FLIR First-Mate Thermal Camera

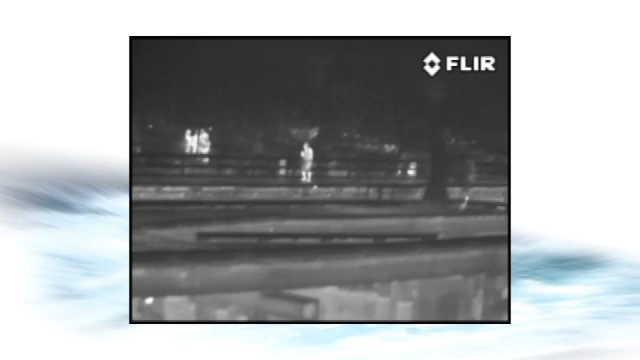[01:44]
First Mate gives you and your passengers an added feeling of security, knowing that no one can sneak aboard uninvited.
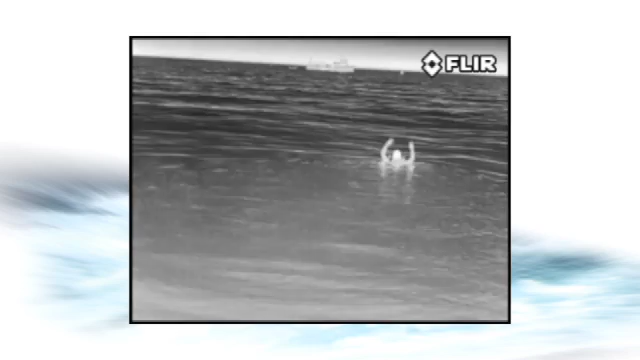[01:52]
Most important, nothing is better for helping you to see people in the water at night and
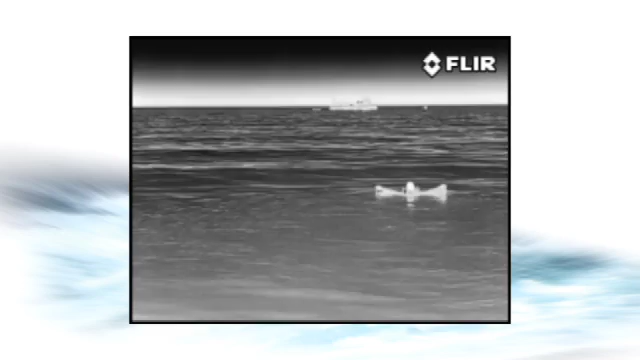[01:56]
getting everyone home safe and sound is the bottom line for every boater. Like all FLIR's thermal night vision cameras,
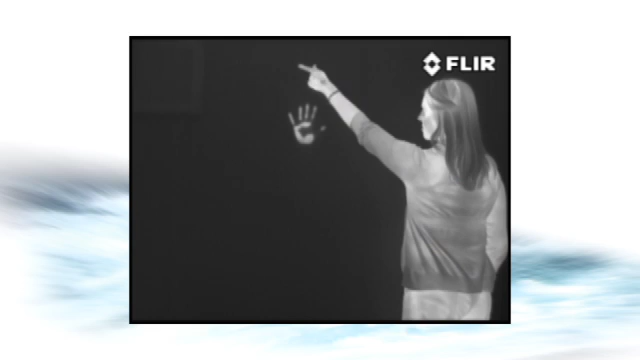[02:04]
First Mate helps you see clearly at night by making pictures from heat,
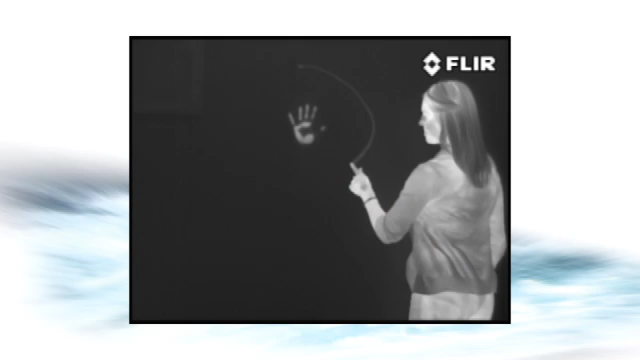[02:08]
not light, so you can see things that are invisible to the naked eye,
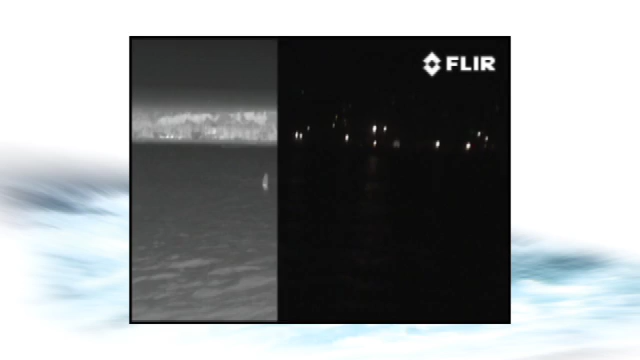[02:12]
whether you're in total darkness or bright sunlight. Everything around us gives off this thermal energy, even ice.
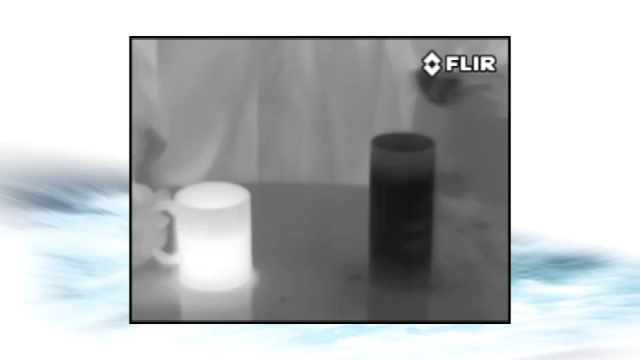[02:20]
These subtle temperature differences let you see buoys,
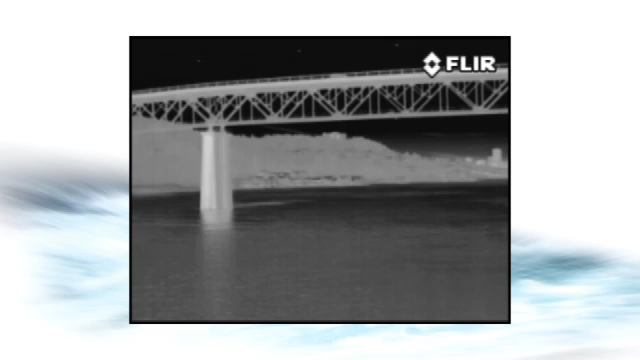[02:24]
bridge abutments, docks, rocks, other vessels,
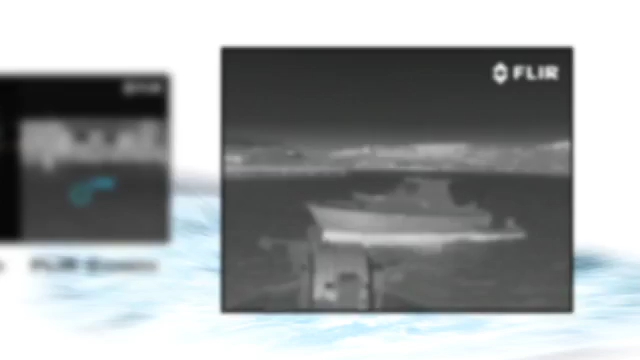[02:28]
even things that radar can miss, like logs floating nearby. Other so-called night vision scopes and binoculars just magnify existing visible light.
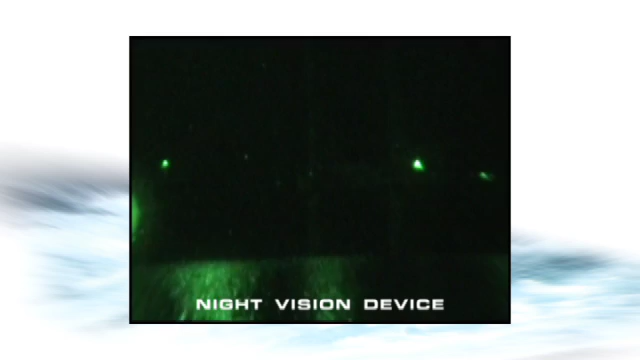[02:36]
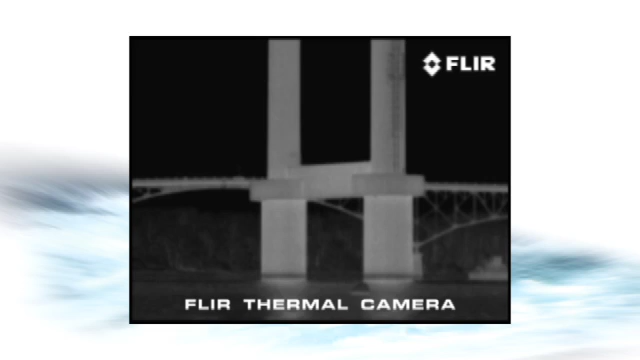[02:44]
and can see things from farther away than other night vision technologies. First Mate is compact, lightweight and easy to use.
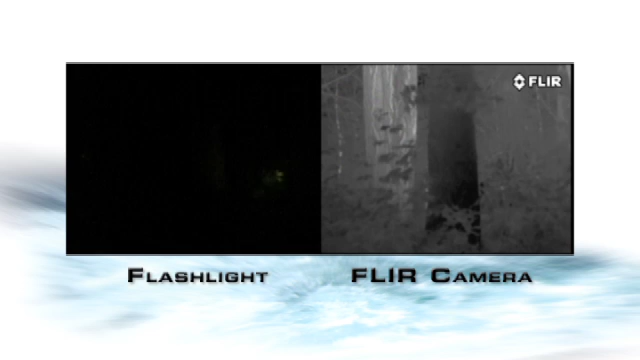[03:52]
Any time you need a flashlight, you can see better with First Mate. Whether you're at sea or ashore, working around the house, or enjoying your time on the water,